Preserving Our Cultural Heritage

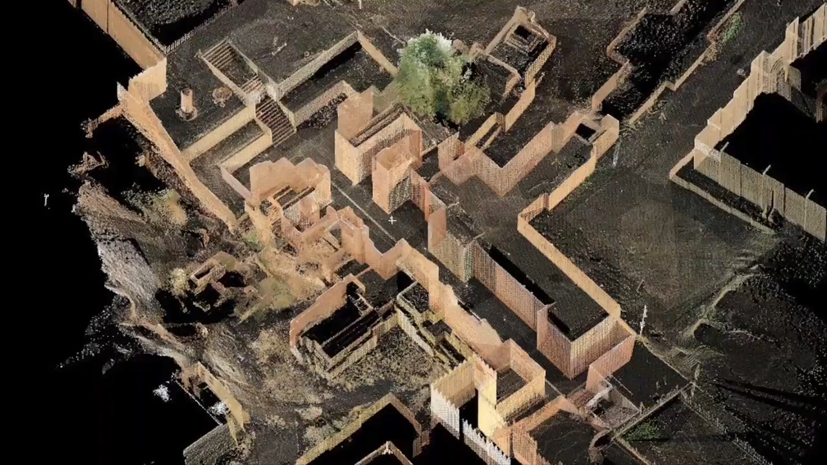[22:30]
Several new technologies were used to advance the process,
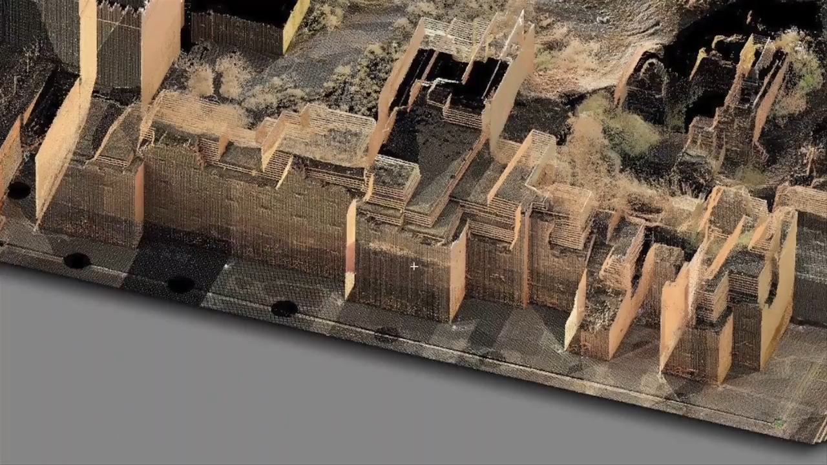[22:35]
including digital photography, laser scanning,
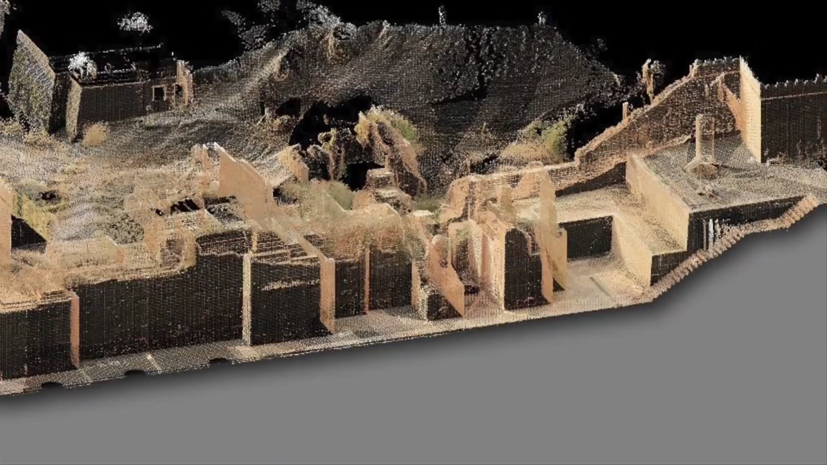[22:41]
and GIS readings to find the exact locations of Babylon's structures.
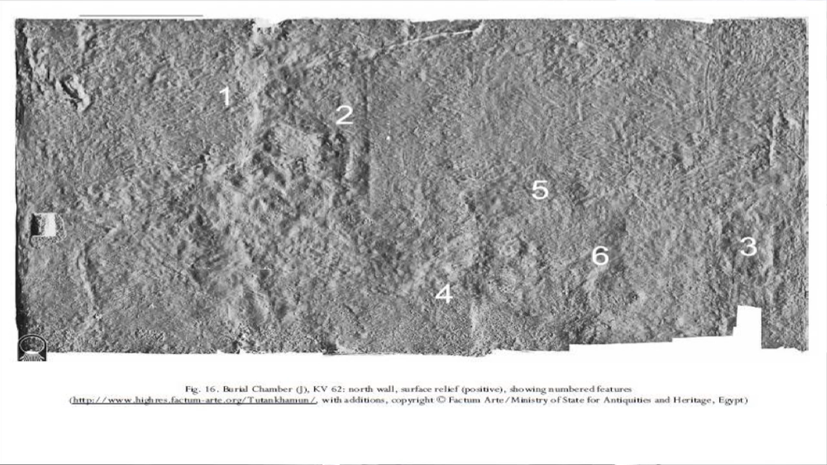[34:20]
If you look at this, number two shows a vertical line which he claims is the edge of the wall. Number four, five, and six show a bricked up door.
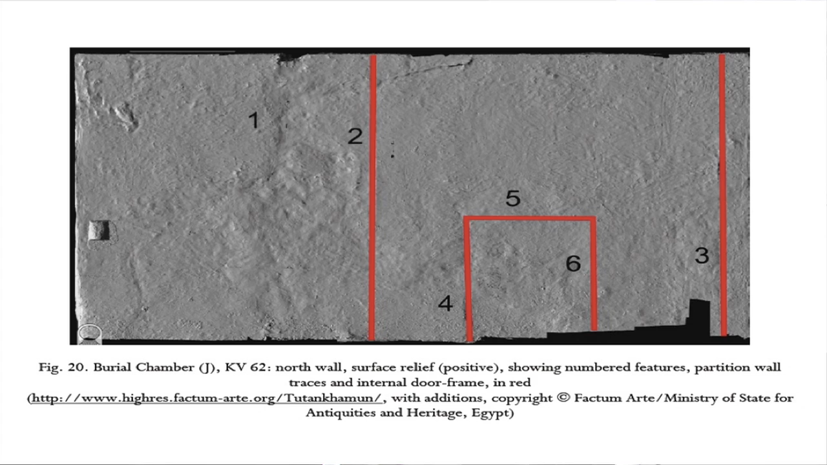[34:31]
And actually, when you start looking at the data, you can really see it. And you can only see this when there's a separation between the color and the relief.